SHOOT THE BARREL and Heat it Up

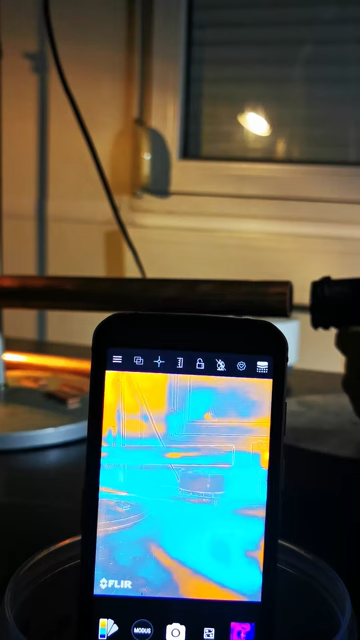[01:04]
Man sieht so hier den Treffer, aber das ist, wenn ich die an die Wand prall, das macht natürlich ein bisschen Hitze, aber der Rest, das ist halt,
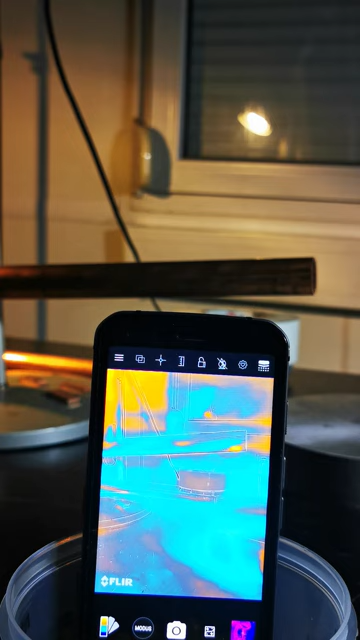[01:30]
weil du nicht genau reinschießen kannst, aber der Fleck ist eindeutig Ich finde das leicht nachbliefen
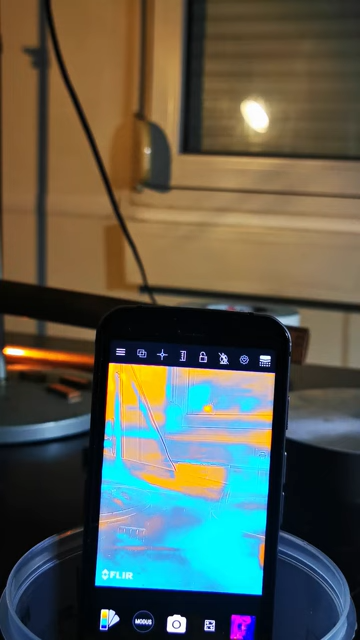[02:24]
Ja klar So anyway Also das bleibt stehen in die ersten 30 cm
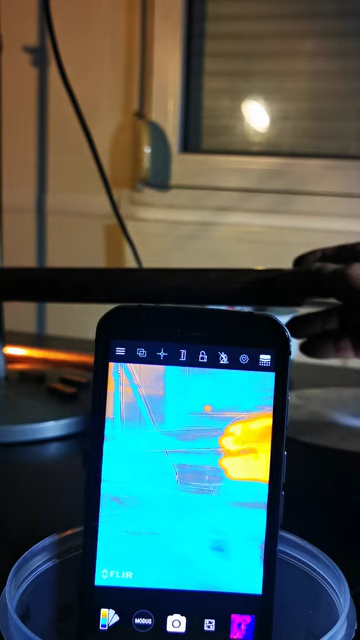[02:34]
So, wenn ich jetzt nur mit der Hand hier drauf greife
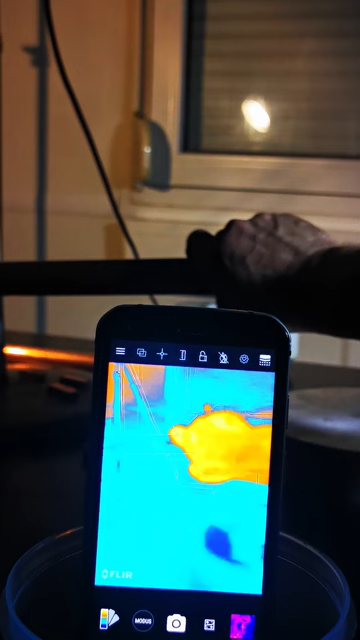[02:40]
Ein bisschen länger
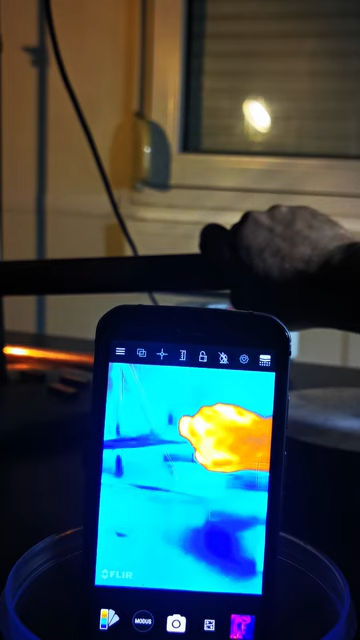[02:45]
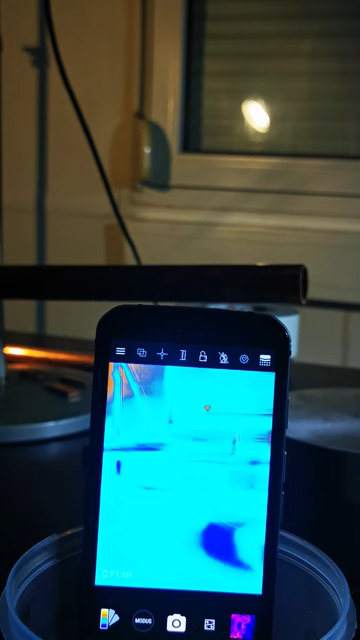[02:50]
Dann sehe ich das, dass das wärmer wollen ist, das Rohr Also nur das leichte Draufdrücken mit der Hand reicht schon
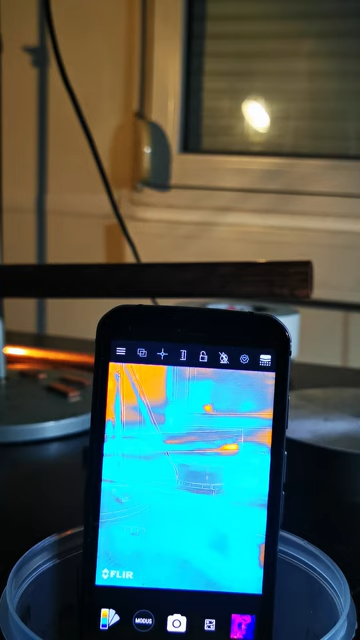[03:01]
Wie gesagt,
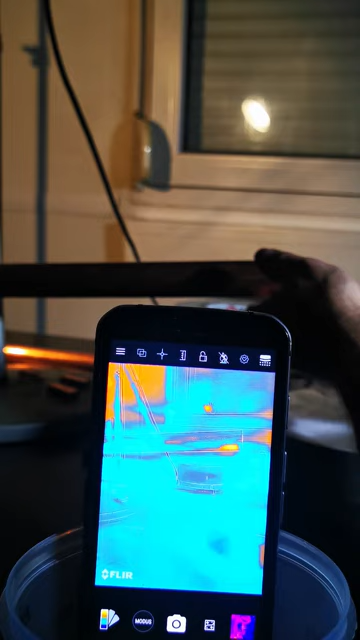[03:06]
das macht jetzt hinten gleich mal eine Knallarbeit Jetzt schießen wir mal absichtlich ein bisschen an die Wand drauf Ja, nach oben
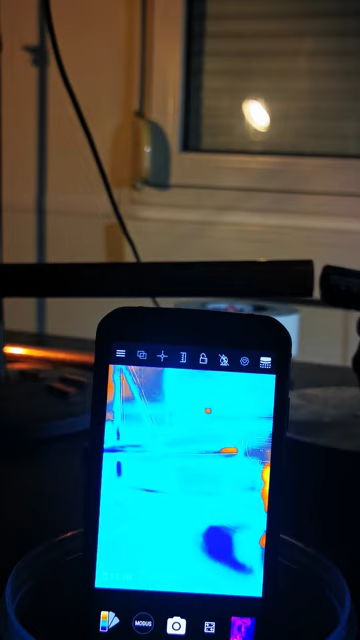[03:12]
Au, natürlich angelegt Was das denn sonst gleich Aber,
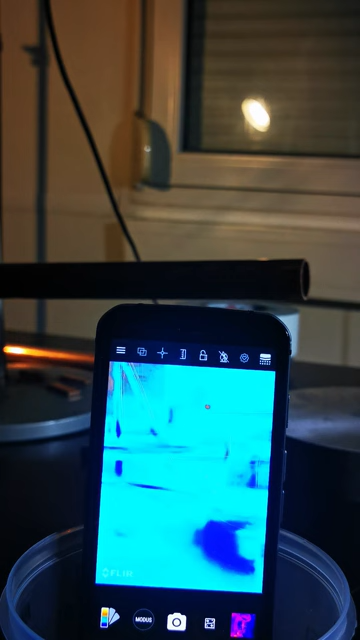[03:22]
weil es zurückkommen ist Aber hier soll ich eindeutig den Streifen
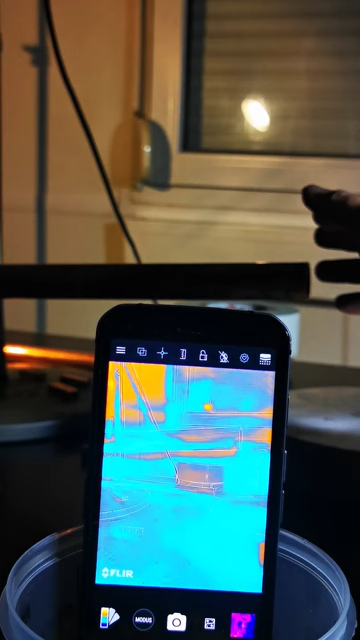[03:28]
Ja Also
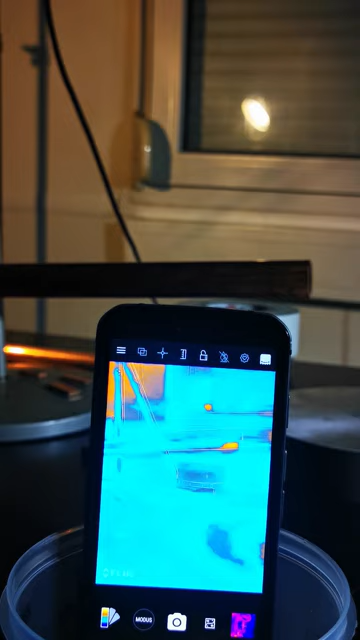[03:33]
Wenn sich da nichts tut Da stehst du es vier Magneten durch Das hat Das stoppt ja Man sieht ja wie die Stopp Das ganze Rohr belegt sich
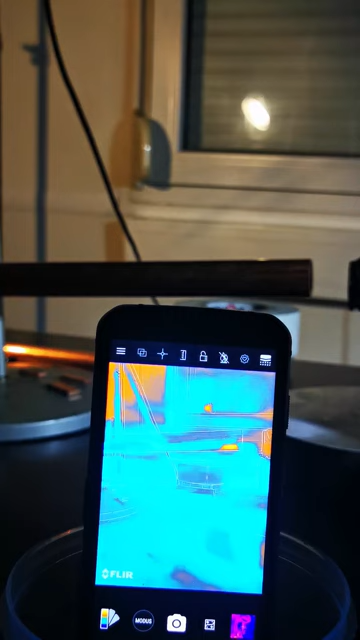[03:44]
Ja Aber Wie gesagt Das ist immer mit dem Es ist viel zu warm hier Ich tue es gerade runterkühlen Auf 17 Grad Dass wir einen gescheiten Unterschied kriegen Weil Ehrlich gesagt
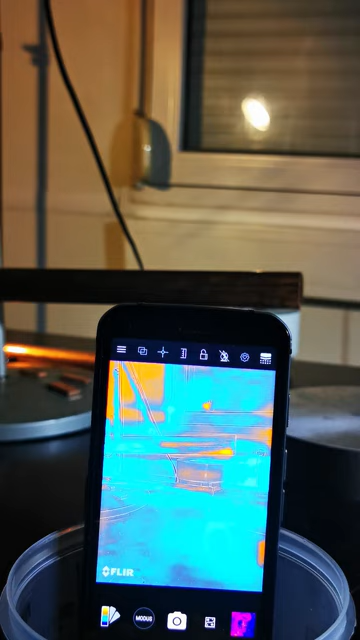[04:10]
Ist jetzt wenig Kontrast drin in der ganzen Geschichte
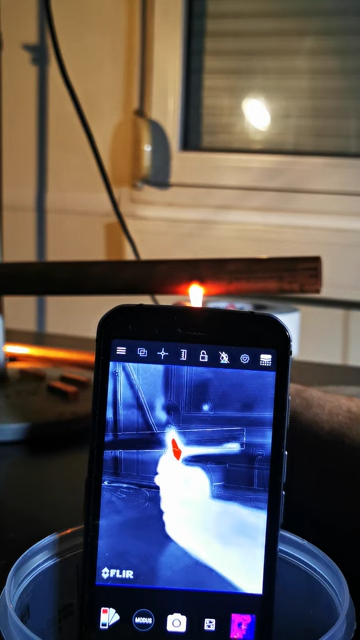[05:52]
Wenn ich diese Projektile abbremse, aus der Geschwindigkeit, dann muss da mehr passieren als ein kleiner roter Punkt. Das ist eine Kerzenflamme, wo ich ein bisschen hingefalten muss. Das bleibt ewig.